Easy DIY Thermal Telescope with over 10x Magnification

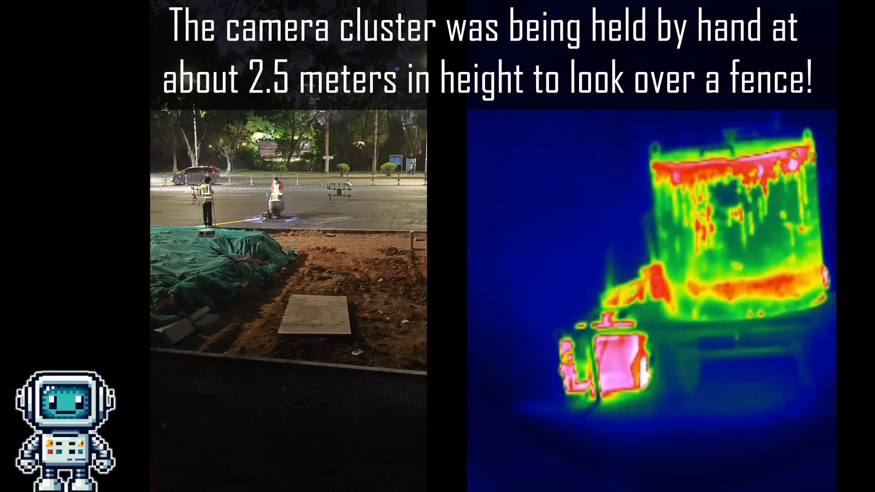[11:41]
Again it does highlight the hardest part of using telescopes. It's not that difficult to make them have a high magnification, what is hard is pointing them at what you actually want to look at.
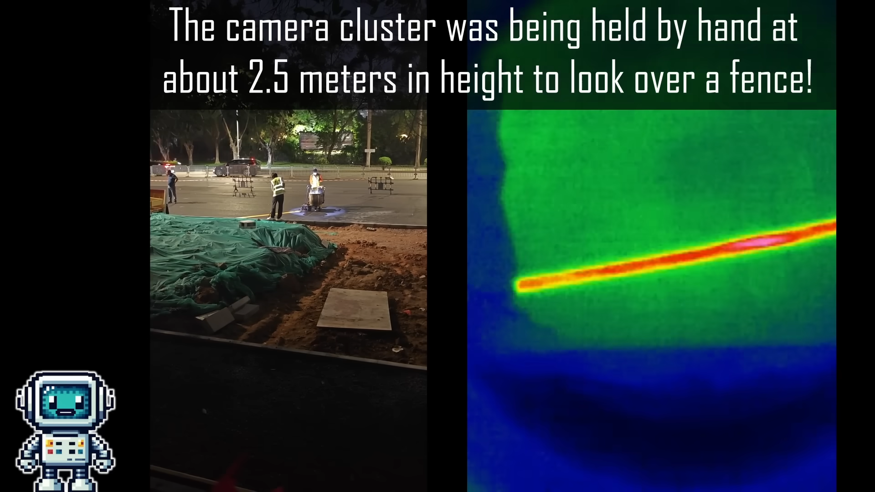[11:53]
Obviously, in this footage, it does help that there are some hot objects in frame. And, it does appear that the green look up tables give the best visual results, when using this level of magnification.
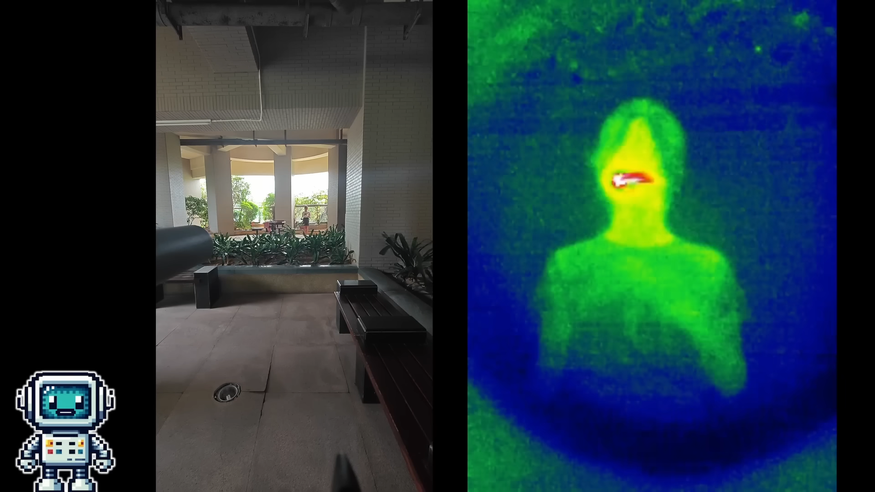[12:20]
Sparklers are interesting things to look at at any time of night or day, but viewing them at thermal infrared wavelengths, is in my opinion, the most interesting way to view these things. So, our results are not exactly perfect, especially when compared to military grade devices, but given the very low cost of what we have created here, the results were actually far better than we expected them to be. So, all in all, we were pleasantly surprised with the results.
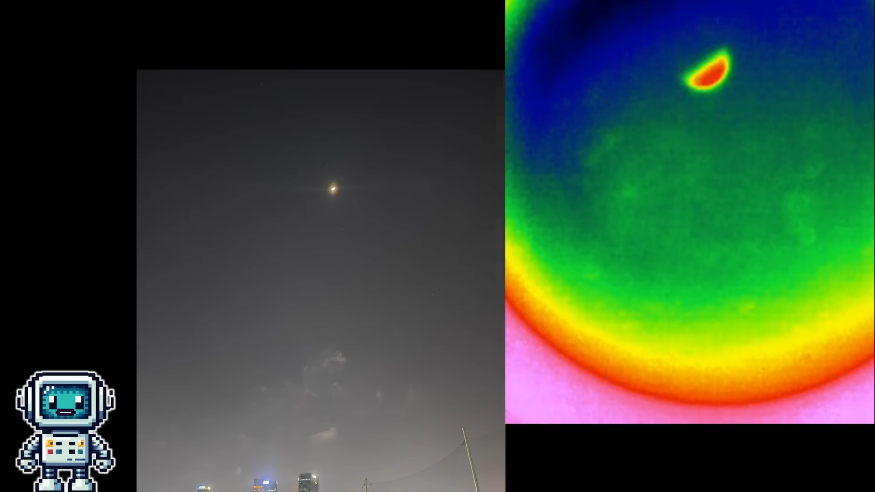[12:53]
And finally, here is a rather splendid image of the moon. To be honest, I find it rather amazing that this simple system, is able to capture the hot side of the moon as it is warmed by the distant rays of the sun. Anyway, let's figure out what we have learned and see if there is anything we can do to improve this little device.
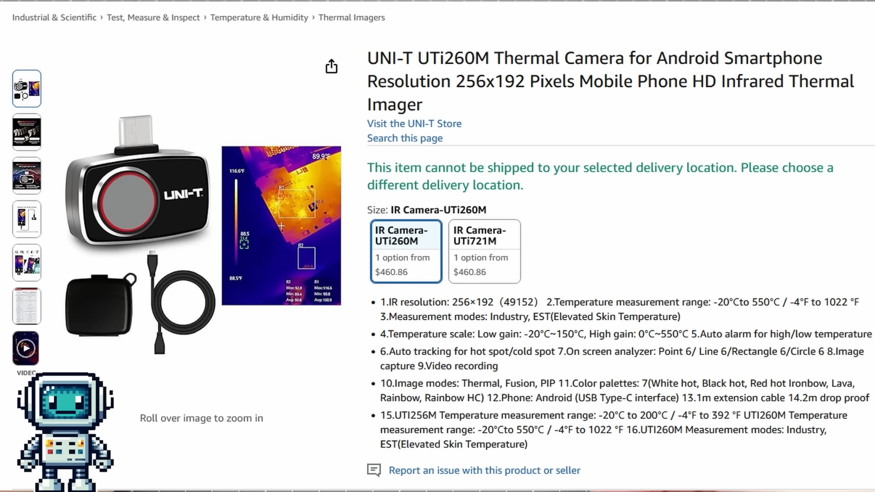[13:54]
It has a resolution of 256 by 192 pixels, and can operate at up to 25 frames per second.
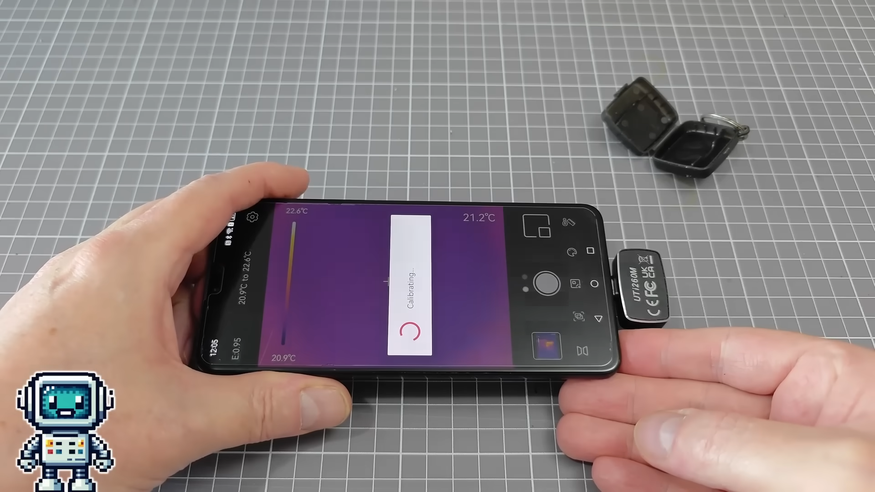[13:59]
As I just mentioned, this device is pretty old,
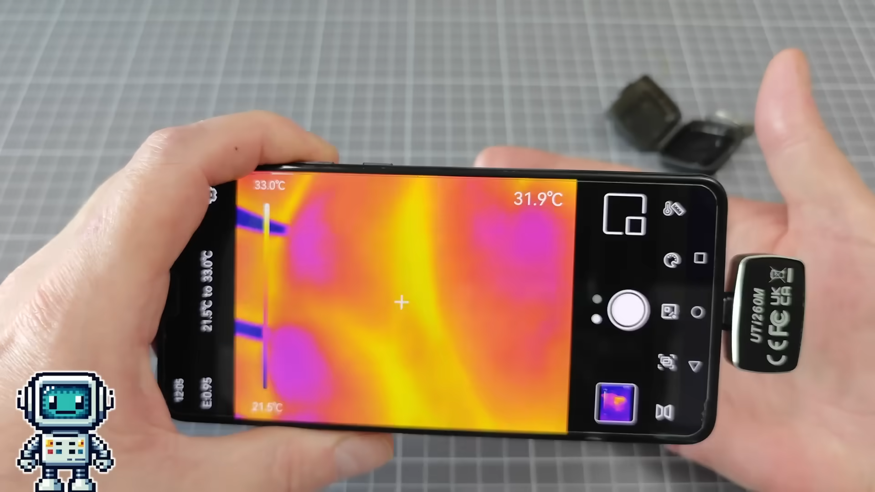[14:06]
On screen: spot 31.9°C, scale top 33.0°C, scale bottom 21.5°C
and I think it has reached the end of its production life, which is a shame.